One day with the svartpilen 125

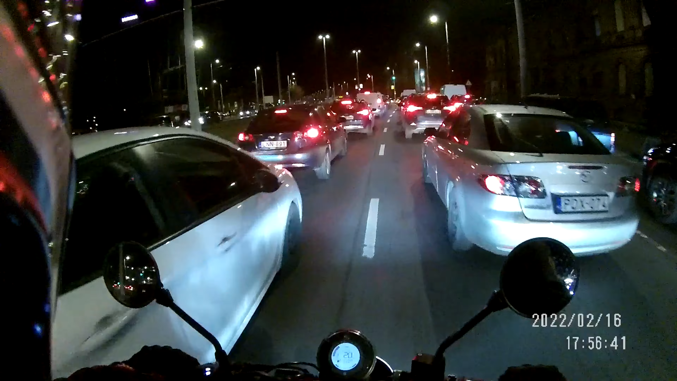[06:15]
Meg kell hagyni, hogy ez a vonat lámpa fényszóró, ez valami elképesztően jó ezen a Huszkvarnán. Egy kis hely lenne jó, de faszol lenne.